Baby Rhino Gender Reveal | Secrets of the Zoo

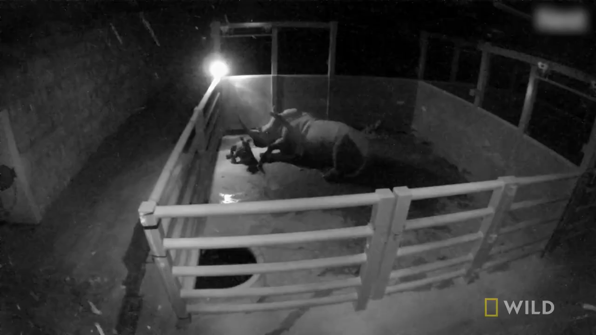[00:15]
She had her baby overnight. It's my day off, but I'm super excited. I'm gonna drive on in and take a look at this thing, and hopefully tell a gender to see if it's a boy or a girl.
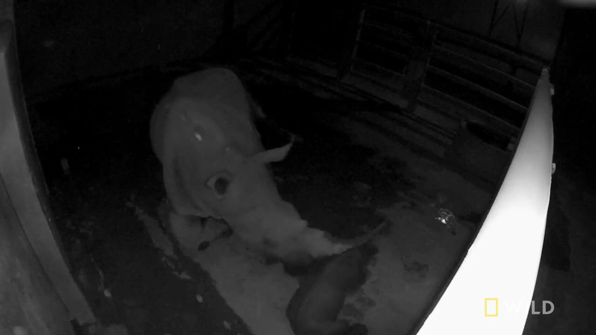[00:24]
Overnight, we had quite the surprise.
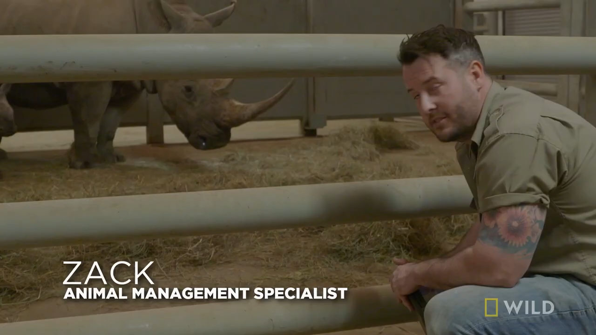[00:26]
We've been expecting a rhino for a little bit of time, but it's really hard to ever predict the exact day.
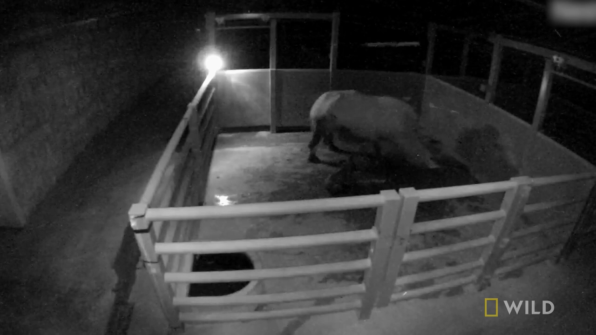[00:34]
And we came in this morning, and it looks like about at 5 o'clock, according to our camp, we had a new baby born.